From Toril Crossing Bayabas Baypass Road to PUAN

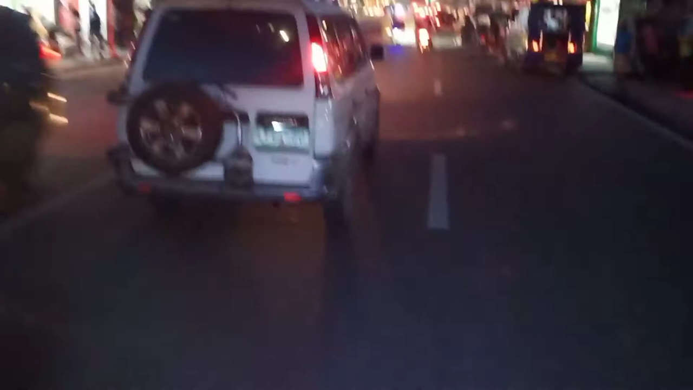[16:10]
Ayan guys, ito na po yung ano, yung Puan. Puan na atong yung ano, lugar na Puan na
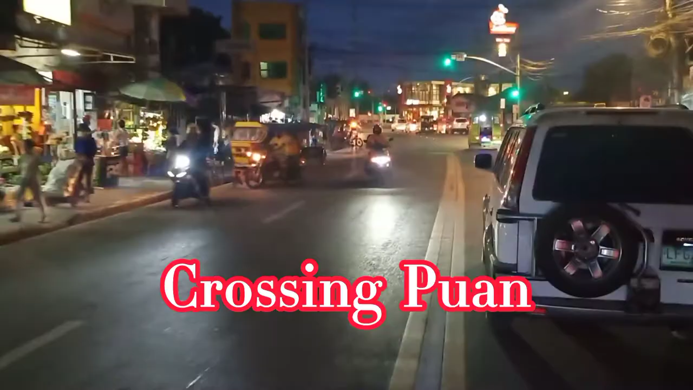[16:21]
sabi ko kanina na ano, karugtong nung ano, yung turil. Turil bypass dyan eh. Karugtong na ano, yung bypass. Ito yung ano,
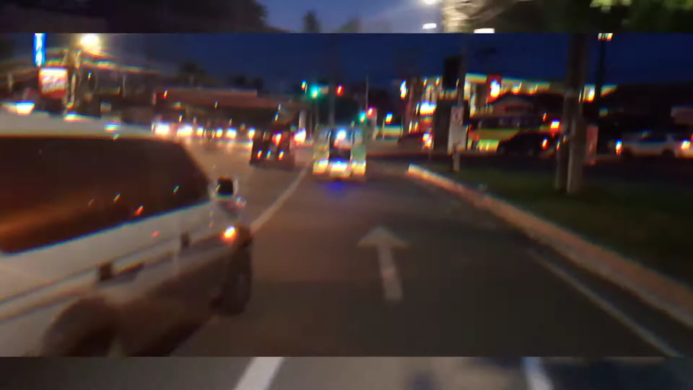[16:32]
dito lalabas. At sa kabila, may dadaanan din doon sa kabila.
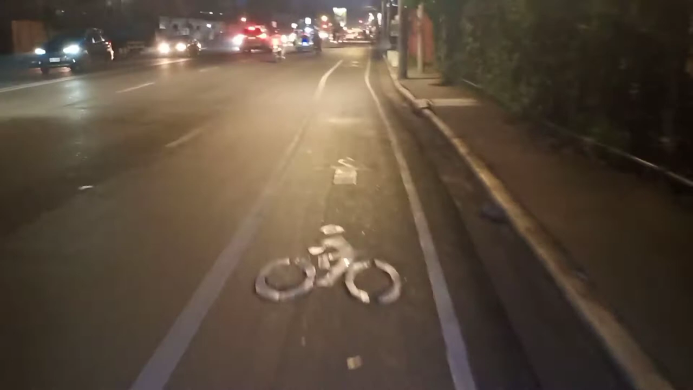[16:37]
Pero dito na ako dumaan kasi para maano na sa amin.